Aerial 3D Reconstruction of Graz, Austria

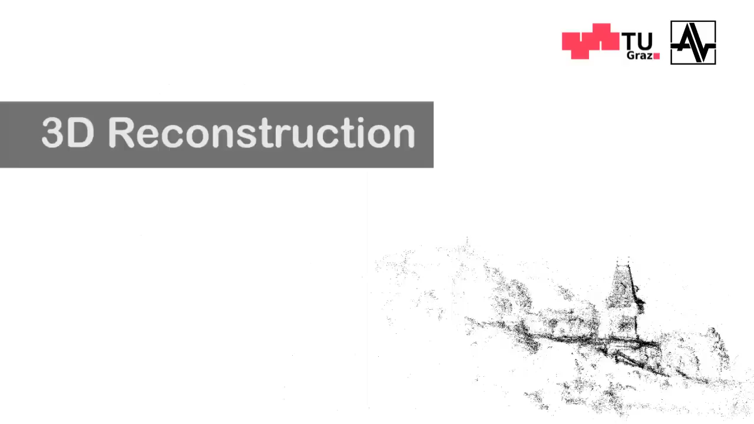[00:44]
The 3D reconstruction is generated using Structure from Motion.
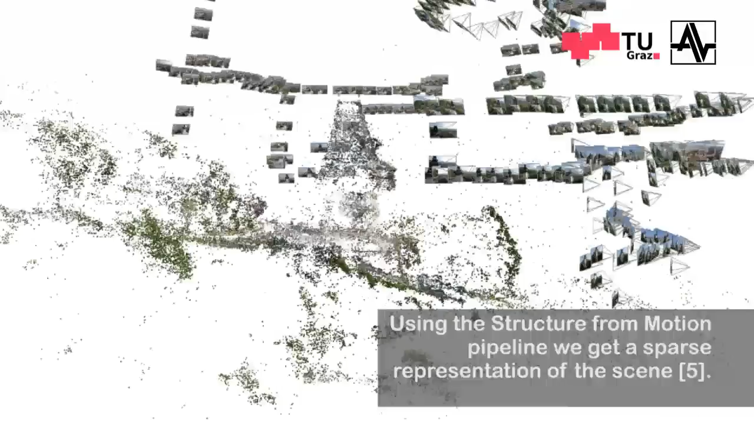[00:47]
Therefore, features are extracted and matched across images to determine camera orientations and reconstructed feature points.
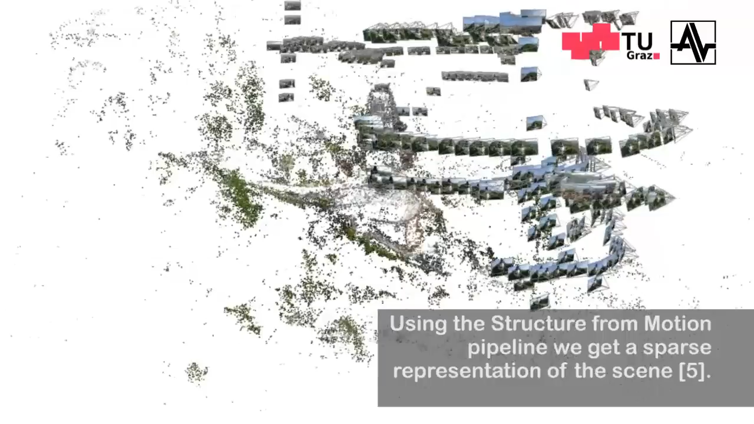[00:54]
Once an initial camera pose is found,
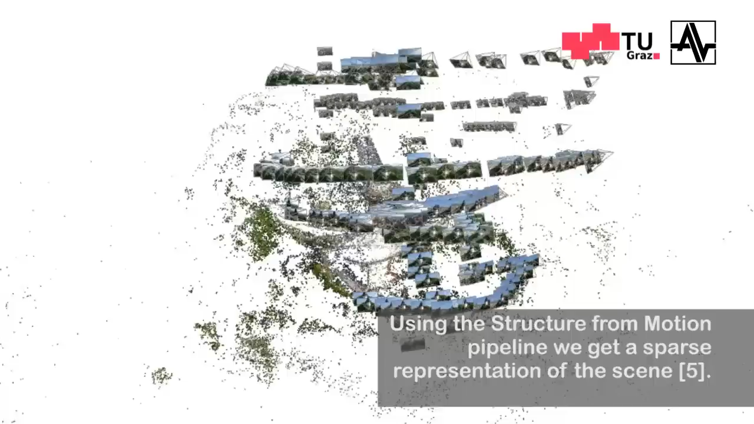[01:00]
aerial triangulation bundle adjustment is applied to simultaneously refine camera poses and 3D positions at the reconstructed sparse feature points. The initially sparse model can be densified using a patch-based semi-dense approach.
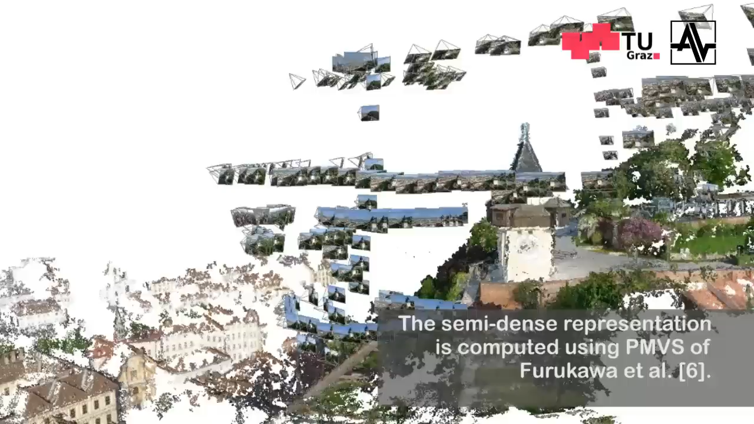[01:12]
The redundancy of multiple views hereby contributes to the completeness of the scene, improves depth accuracy,
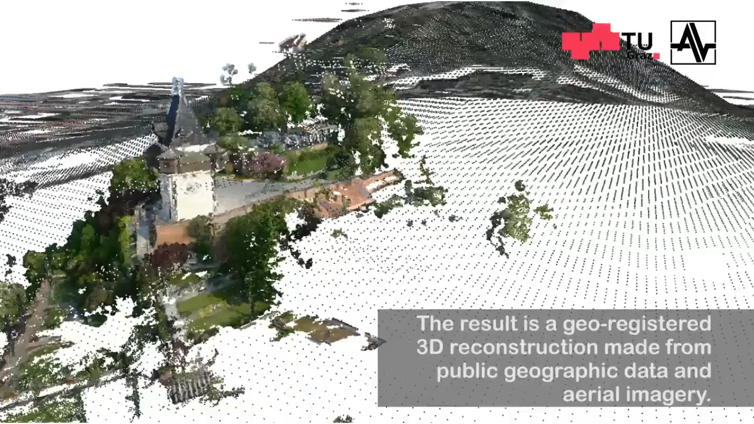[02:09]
To improve the alignment, we first generate an orthographic projection of the estimated DSM, to produce a georeferenced height map of the surrounding terrain.
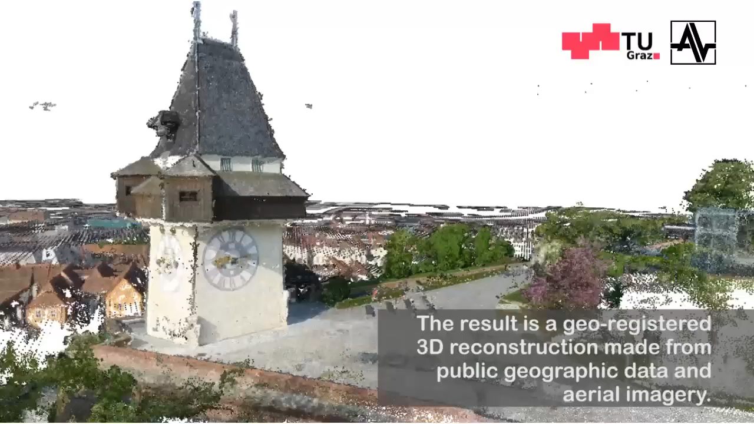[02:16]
Finally, a refinement step, based on the correlation of the DSM in model height maps, results in precisely aligned models.